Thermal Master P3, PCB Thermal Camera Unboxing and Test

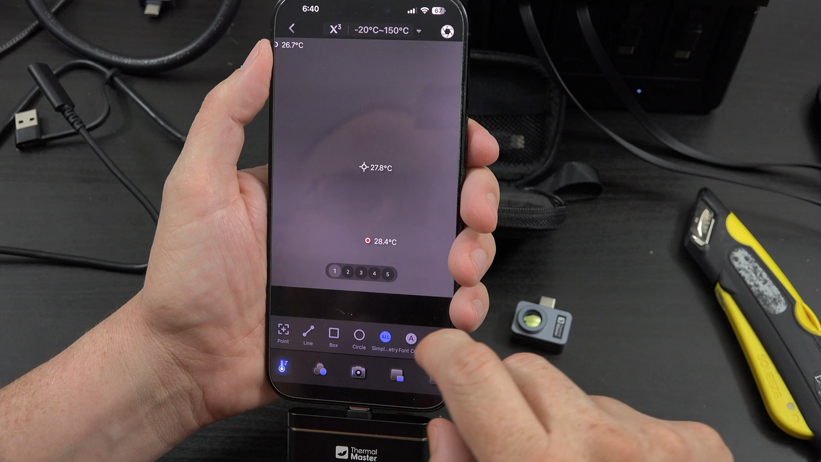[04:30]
On screen: spot 27.8°C, max 28.4°C, min 26.7°C
We can come in here and we can change. I always choose iron and red.
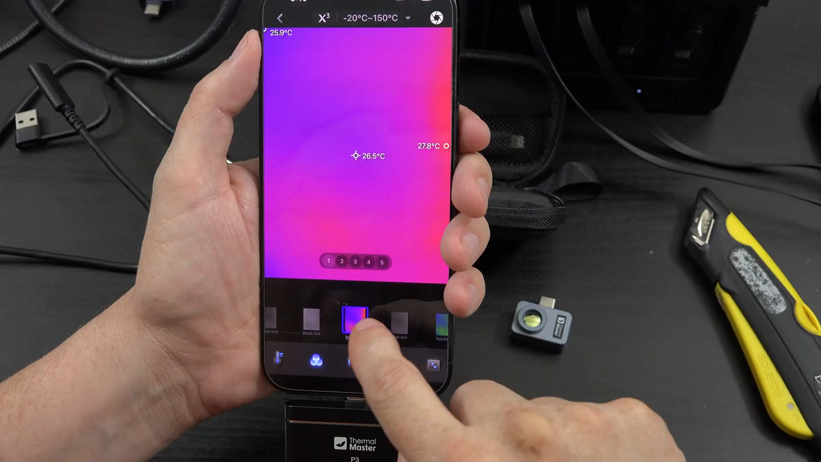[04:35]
On screen: spot 26.5°C
That's just my favorite view. And nothing is in focus.
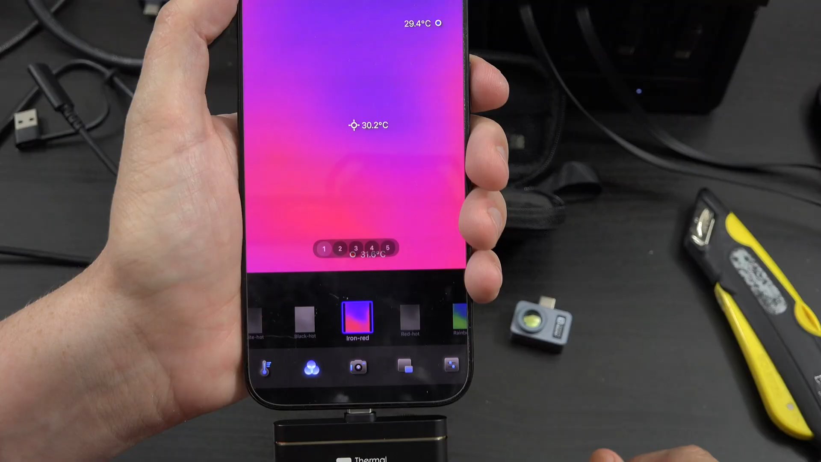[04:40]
On screen: spot 30.2°C
Everything is completely out of focus right now. So we're working on a video with these two right here. And this one's already a little bit warm. So I'm going to point this at it. And it's definitely out of focus.
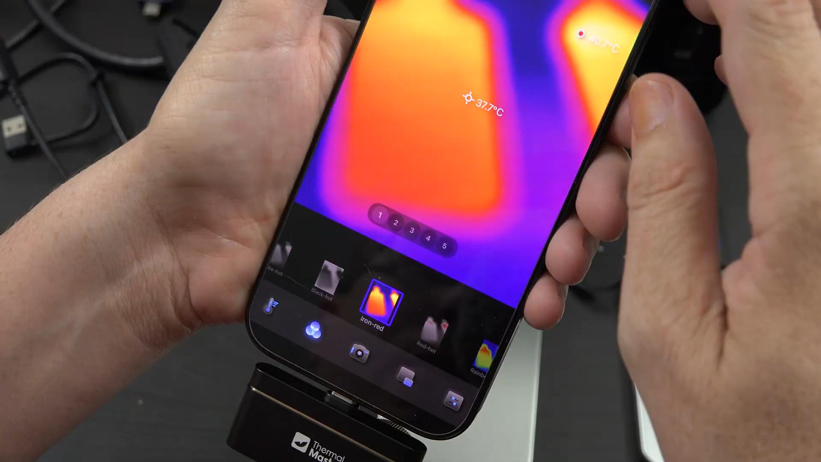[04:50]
On screen: spot 37.7°C
Let me just record the screen. All right. So I can take this little knob and I can rotate it. And I can keep going until.
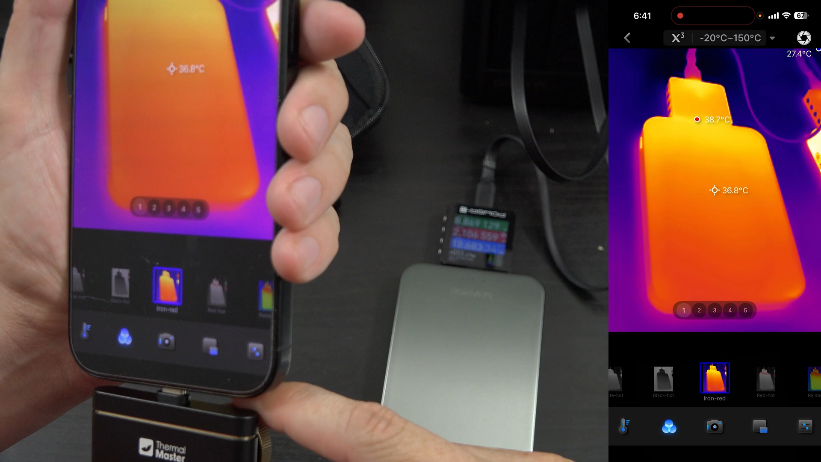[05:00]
On screen: spot 36.8°C, max 38.7°C
Oh yeah. We get the focus that we need or want.
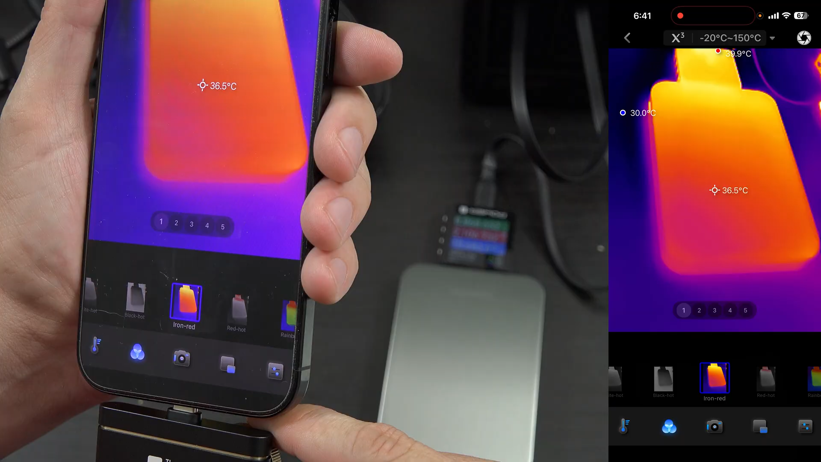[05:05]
On screen: spot 36.5°C
That's cool.
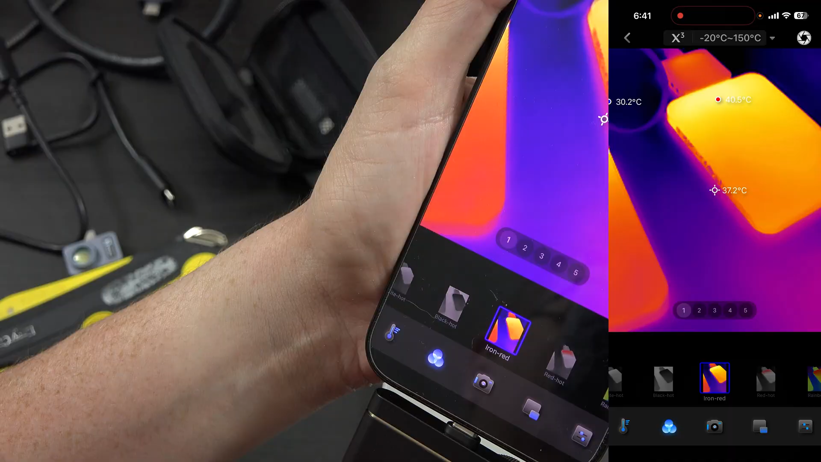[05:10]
On screen: spot 37.2°C
And this one's a little bit hotter it seems. 40. Yeah. This one's a little bit hotter. And so now I'm out of focus. Let me turn it to the right.
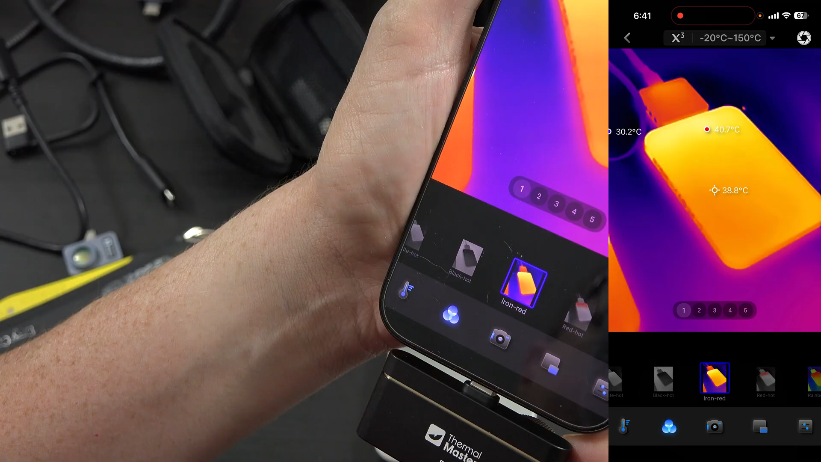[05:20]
On screen: spot 38.8°C
And now it's in focus. So the fact that you can control the focus is super freaking cool.
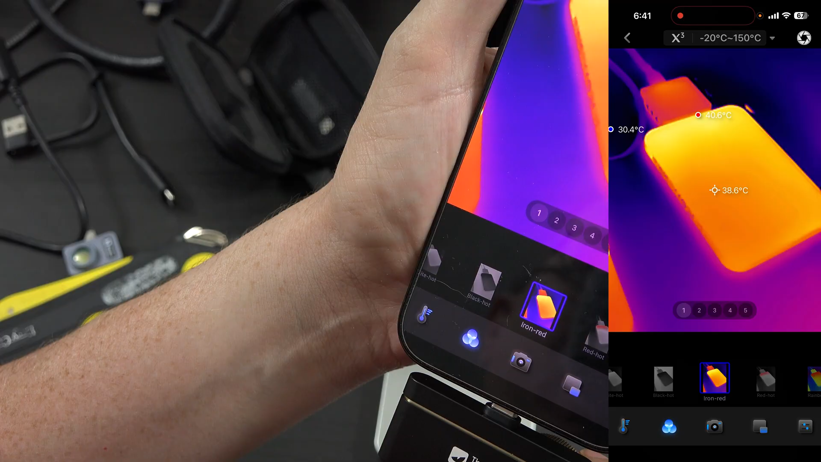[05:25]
On screen: spot 38.6°C
And the quality on this looks great so far.
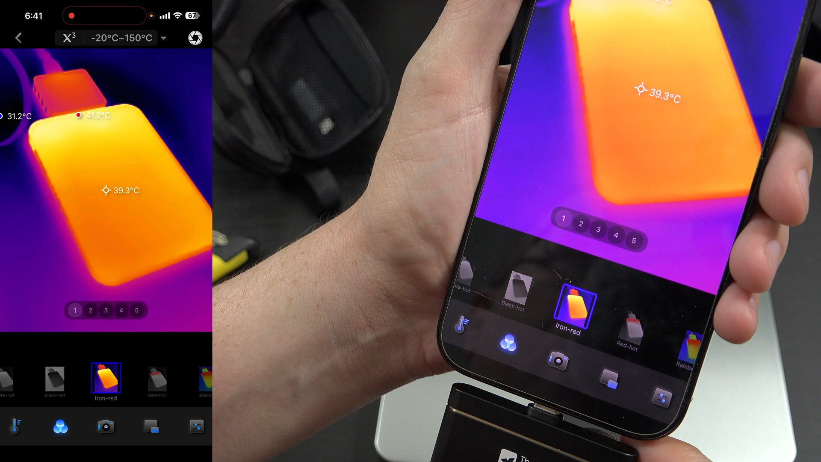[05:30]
On screen: spot 39.3°C
I'm definitely more of a fan of auto.
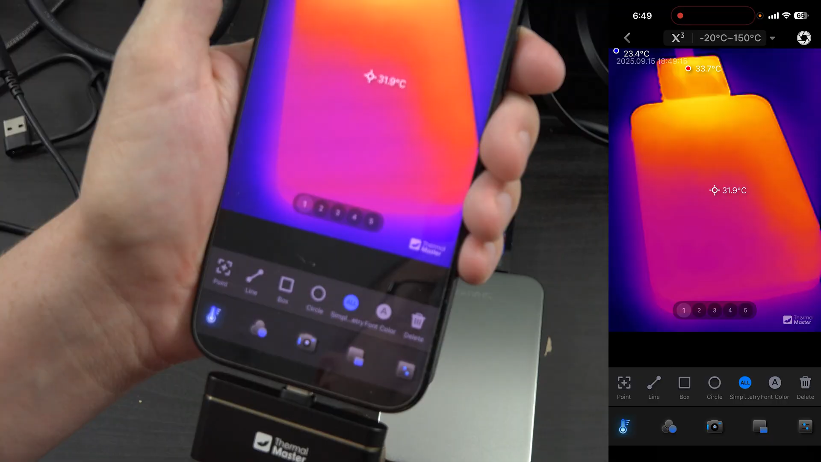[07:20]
On screen: spot 31.9°C, max 33.7°C
And now the charge has slowed down. And now we're in focus.